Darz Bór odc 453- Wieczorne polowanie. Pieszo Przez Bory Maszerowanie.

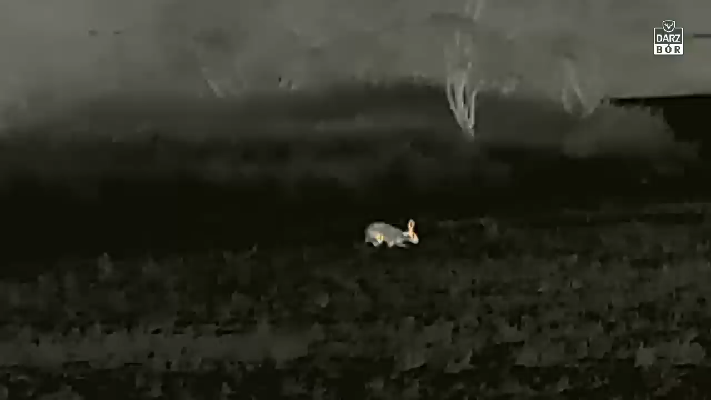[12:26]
na ten odgłos przychodzi też inny zając, który jakby idzie na pomoc temu drugiemu zającowi,
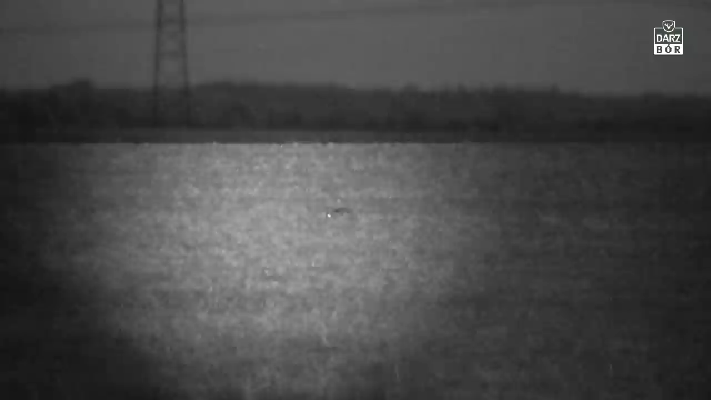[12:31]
który krzyczy biedny, dławiony przez jakiegoś drapieżnika.
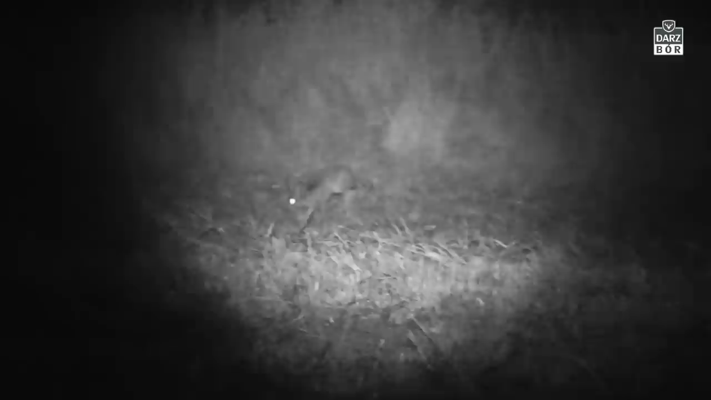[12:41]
No właśnie, ale drapieżnika jak na razie nie widać.
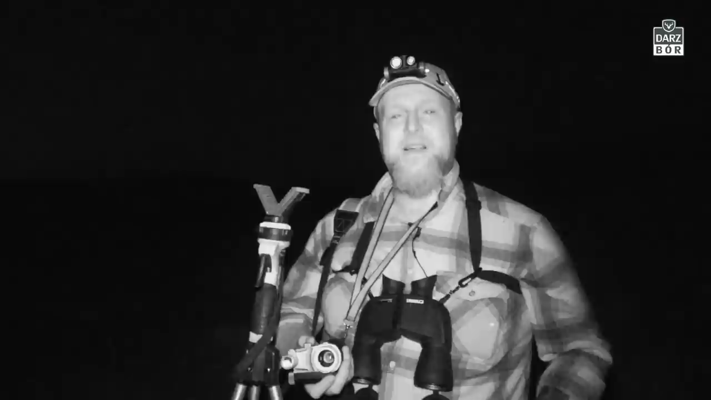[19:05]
Zrobiło się już naprawdę ciemno, więc ja zamontuję, pozwolicie, już sobie nakładkę noktowizyjną, bo coś tam, jakiś dziwny odgłos słyszałem, który dobiega gdzieś tam zza pleców mojego operatora. Być może to jakiś dzik, nie wiem, zaraz sprawdzę sobie w kamerze termowizyjnej.
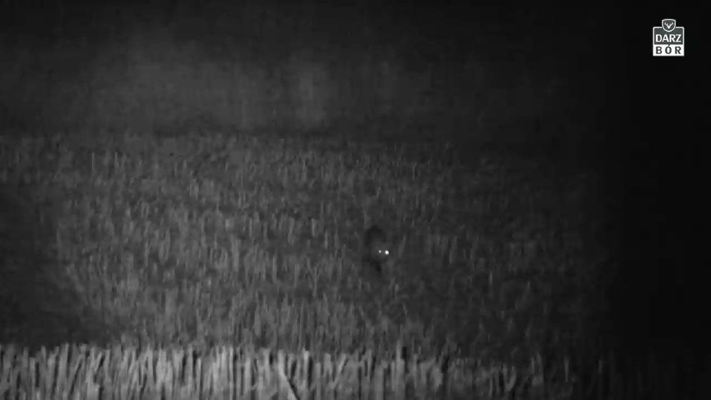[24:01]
Podciągnąłem go troszeczkę do siebie w miarę blisko,
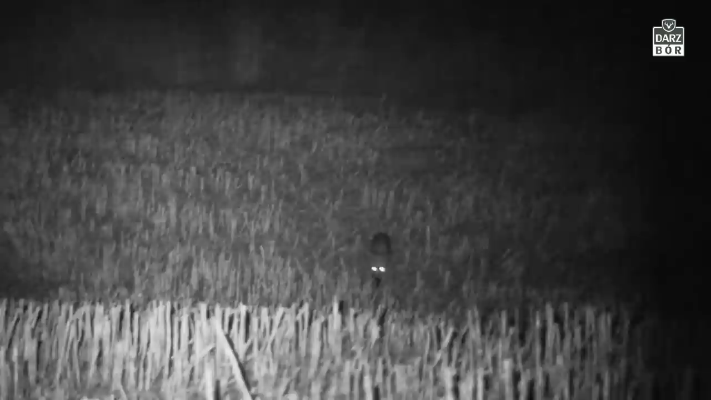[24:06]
no ale jednak był jeszcze na tyle daleko, że ten strzał, no jak to się mówi, skopałem.
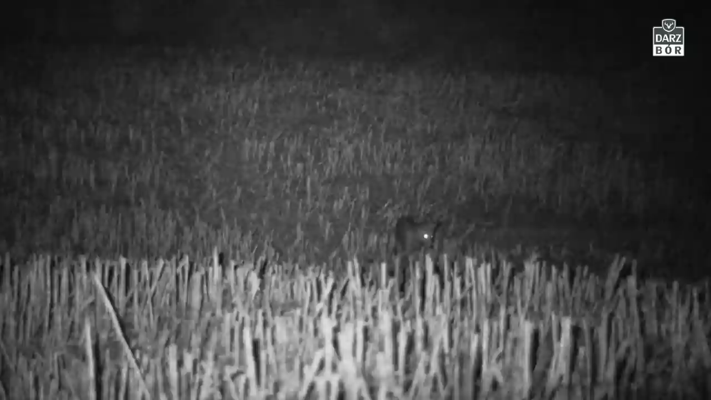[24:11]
No i poszedł sobie lisek cały i zdrowy.
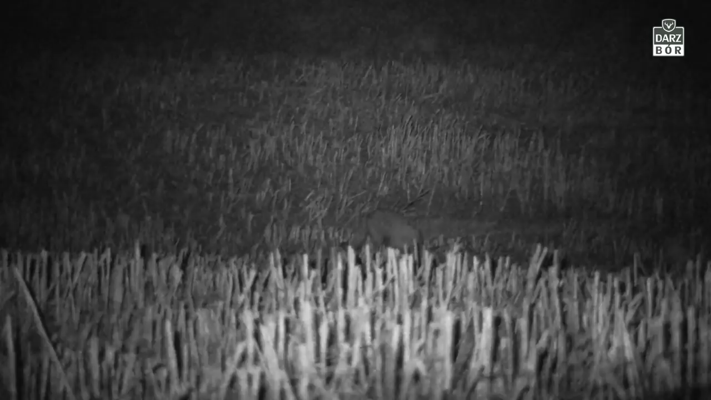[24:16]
No ja cóż, no ja wyznacie o tej porze,
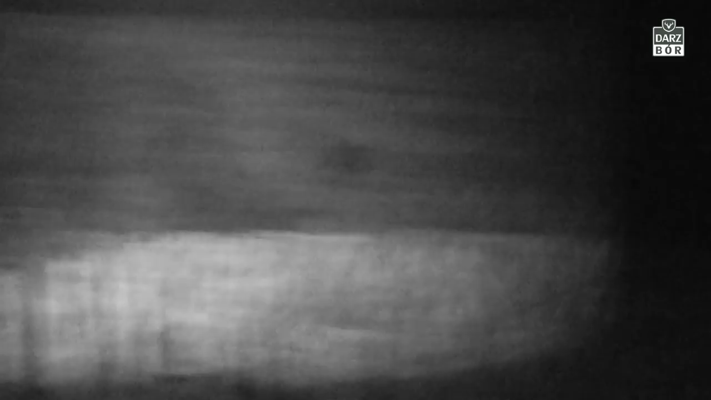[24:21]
to niestety widzę, ale na bardzo bliską odległość.
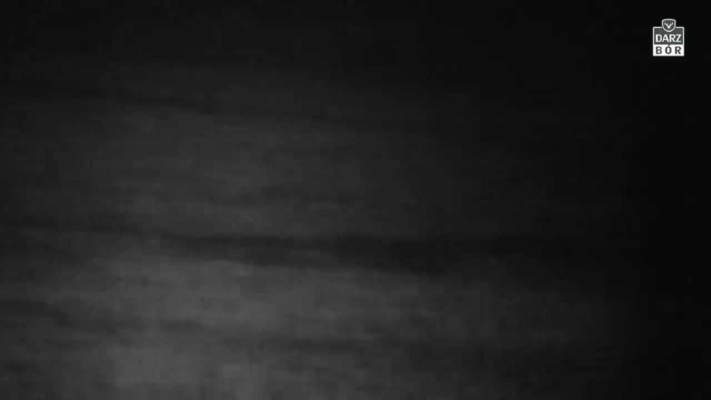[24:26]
No, żeby widzieć dalej, to muszę założyć nakładkę moją z powrotem. No, ale niestety już na drapieżnika tym razem już nie popoluję, tylko na dzika. Ale na dzika to trzeba będzie się gdzieś zasadzić troszkę w innym miejscu. I tam właśnie pojadę. No cóż, noc, jeszcze księżyca nie ma, będzie później, jest ciemno.